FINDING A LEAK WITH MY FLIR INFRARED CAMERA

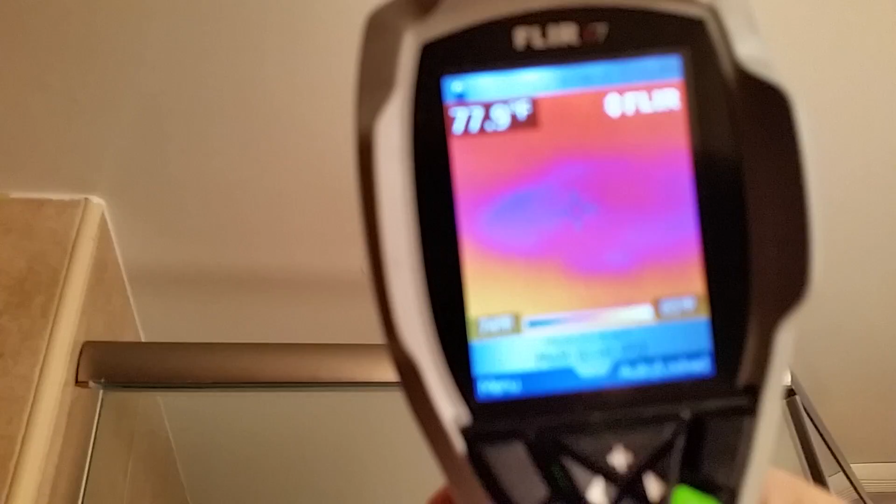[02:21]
see it it's hard to focus on this but right here
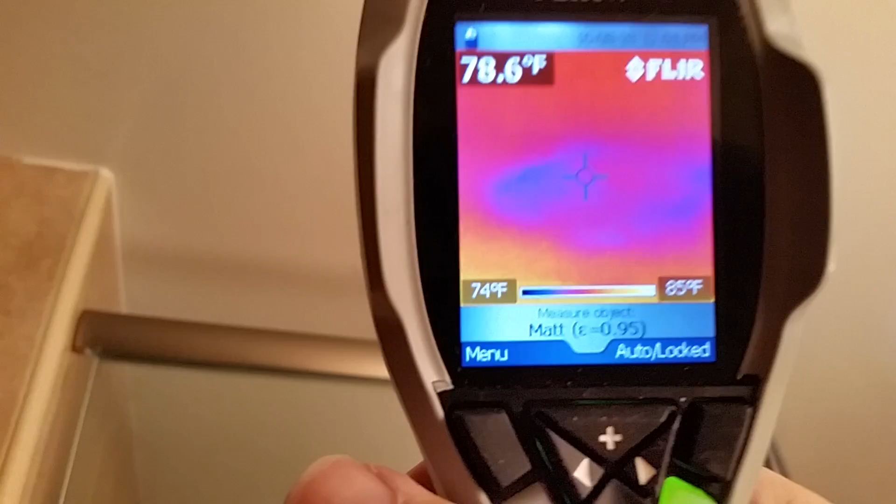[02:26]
On screen: spot 78.6°F, scale top 85°F, scale bottom 74°F
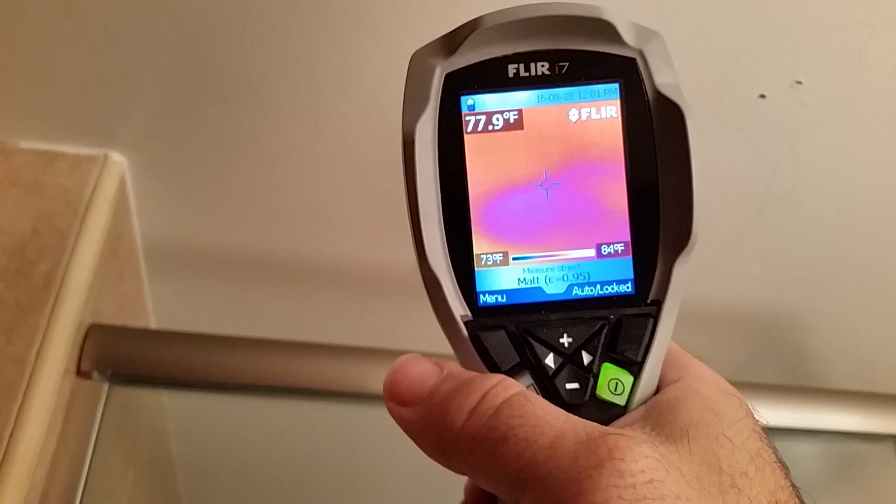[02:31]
On screen: spot 77.9°F, scale top 84°F, scale bottom 73°F
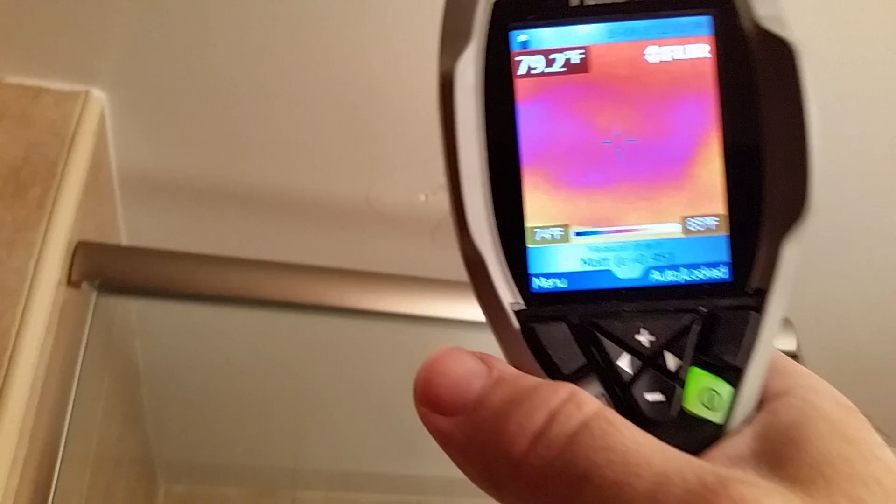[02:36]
that's the leak now if I didn't have this camera I would have never noticed this leak let me go in the shower and I'll
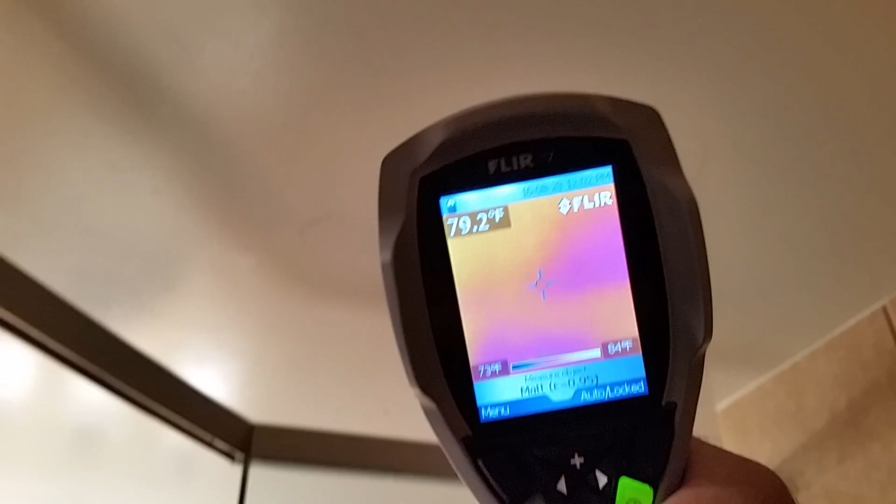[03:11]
On screen: spot 79.2°F
see there's there's one spot where it pools there's
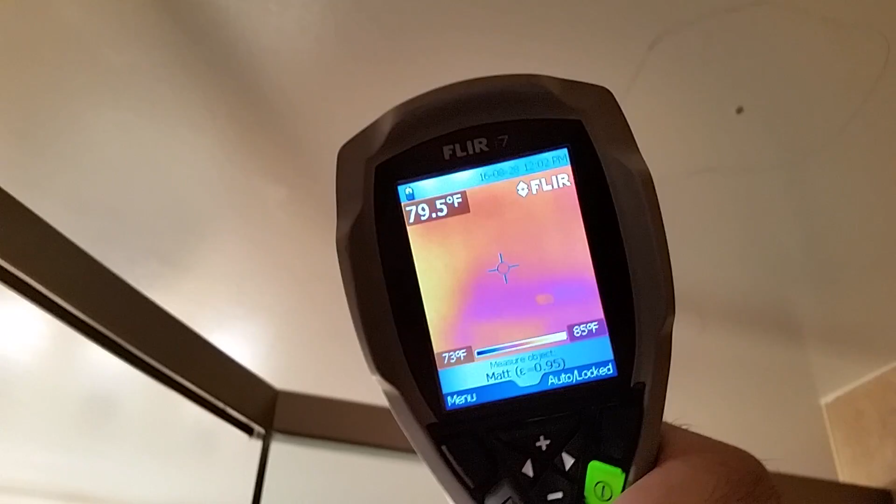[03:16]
On screen: spot 79.5°F, scale top 85°F, scale bottom 73°F
the spot you see the hole I drilled I drilled the hole in there I